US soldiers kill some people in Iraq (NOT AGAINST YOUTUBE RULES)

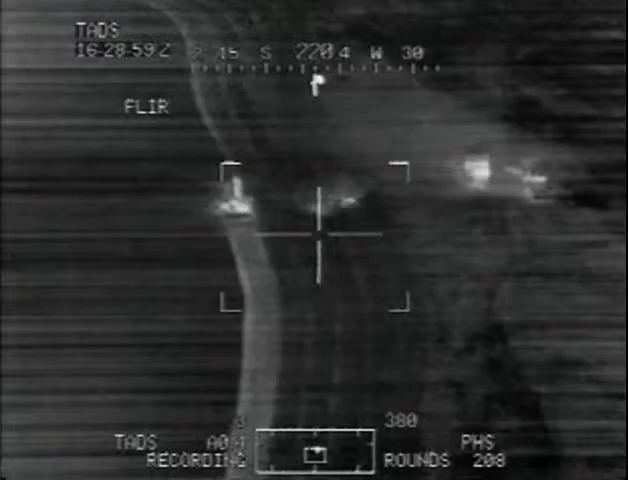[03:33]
Let me check this again. More movement there.
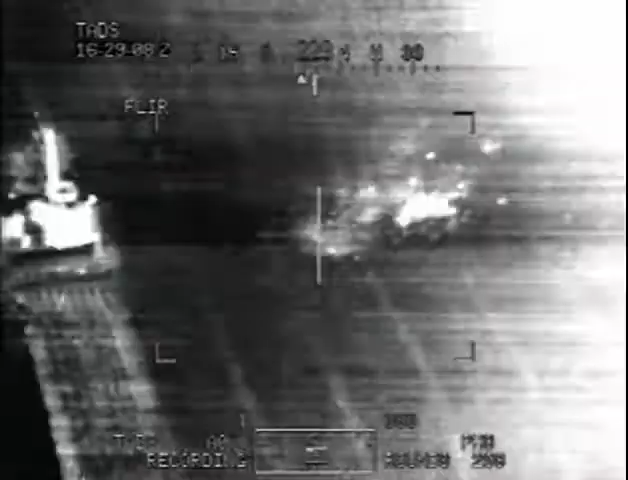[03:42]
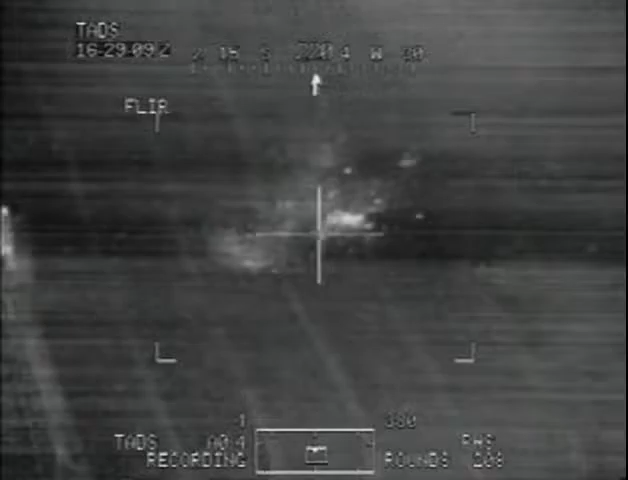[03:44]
Four there. What did he say? Three. I saw... Let me see here. One.